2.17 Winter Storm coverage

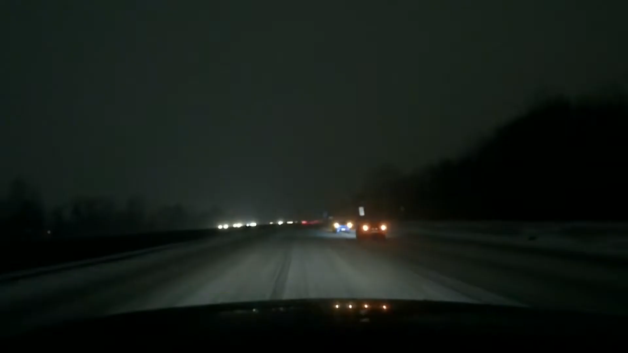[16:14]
Hey, good morning, Donna. Good morning, Cody. And yeah, you know, just like everyone else has been saying, we are certainly seeing the snow covered roads.